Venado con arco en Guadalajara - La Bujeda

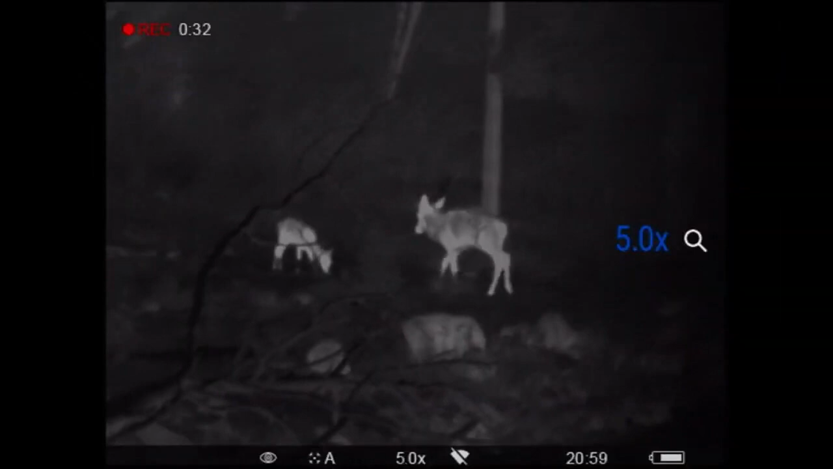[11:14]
Es impresionante la cantidad de vida que hay a nuestro alrededor y lo que el Acolyte nos puede descubrir.